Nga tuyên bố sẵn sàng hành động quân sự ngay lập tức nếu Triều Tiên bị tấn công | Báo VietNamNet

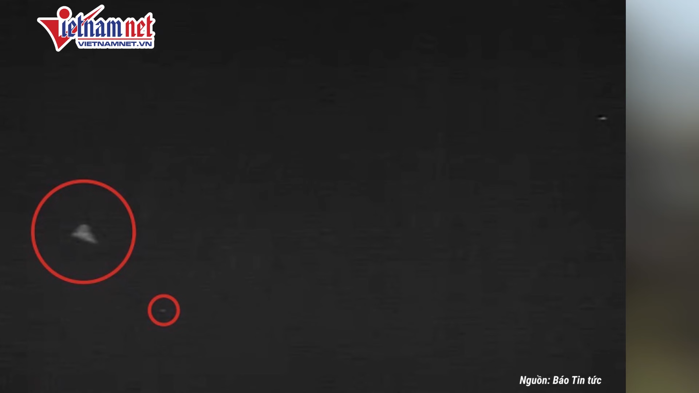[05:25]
Căng thẳng gia tăng khi Triều Tiên cáo buộc Hàn Quốc điều thiết bị bay không người lái UAV xâm nhập không phận thủ đô Bình Nhưỡng ba lần trong tháng này.
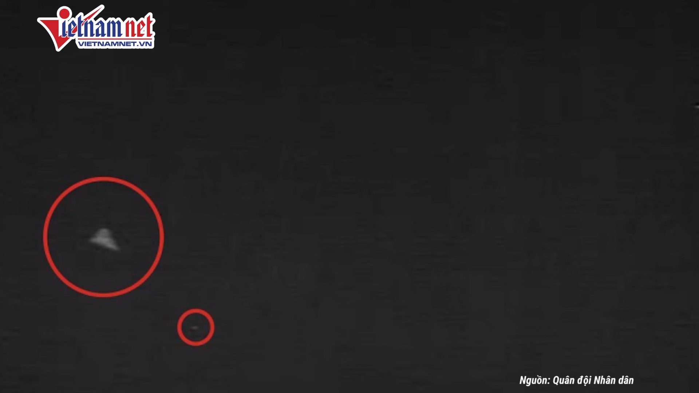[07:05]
không phận và giải chuyên đơn ở thủ đô Bình Nhưỡng ít nhất 3 lần trong tháng này. Triều Tiên cảnh báo về thảm họa tàn khốc nếu sự việc tái diễn.
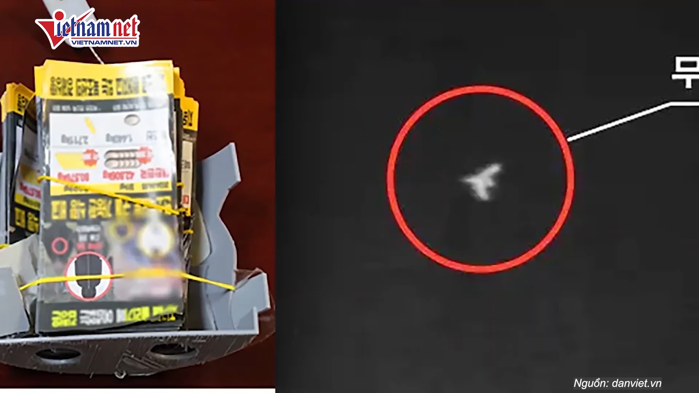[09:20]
rằng máy bay không người lái của Hàn Quốc đã xâm nhập vào không phận Bình Nhưỡng 3 lần để thả tờ rơi.
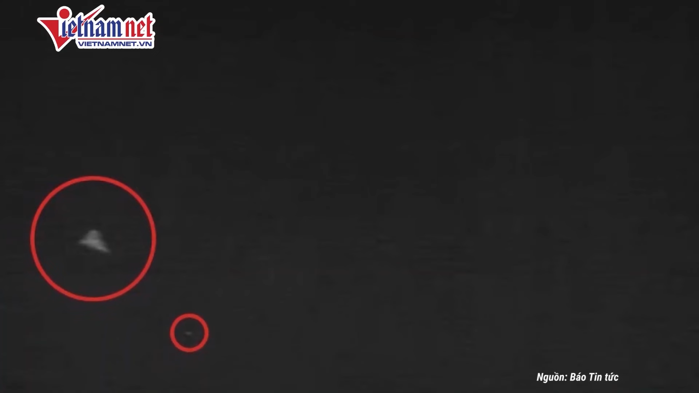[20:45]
Nhưng điều quan trọng nhất trong sự việc gần đây là phương tiện mang tờ rơi chính là thiết bị bay không người lái.
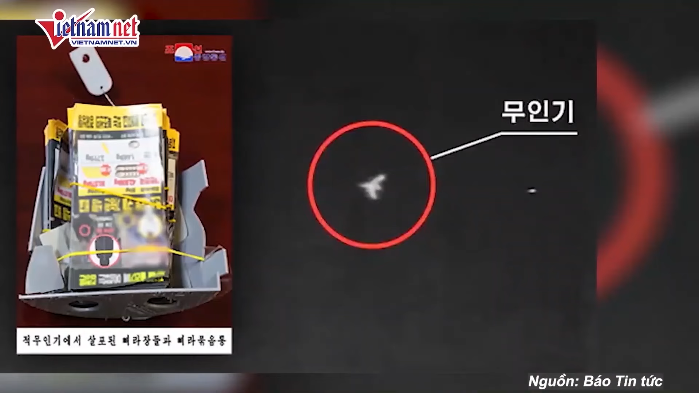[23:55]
Trước đó vào ngày 11 tháng 10, Triều Tiên đã cáo buộc Hàn Quốc gửi thiết bị bay không người lái để giải số lượng lớn truyền đơn chống Triều Tiên ở Bình Nhưỡng.